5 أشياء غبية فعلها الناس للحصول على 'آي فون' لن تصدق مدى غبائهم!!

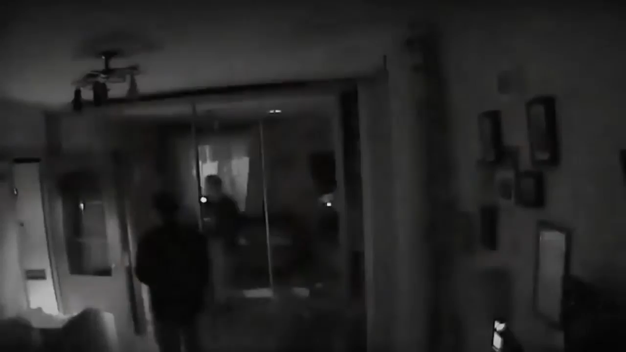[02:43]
تسرق نفسها زيفت عملية اقتحام منزلها بعثرت كل ما امكنها